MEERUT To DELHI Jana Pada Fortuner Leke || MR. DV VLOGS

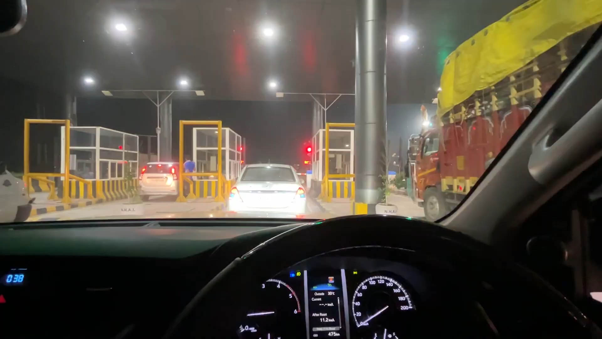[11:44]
यह द्रामा है इसके साथ हम कम से कुछी तब 15-20 मिट से खड़े हैं ना तो यह खोल ले उधर बाले चला है पता नहीं क्या दो चलने यह नहीं चलना कभी वो नहीं चलना और यहां खड़े हैं इस वाजी लाइन में 20 मिट से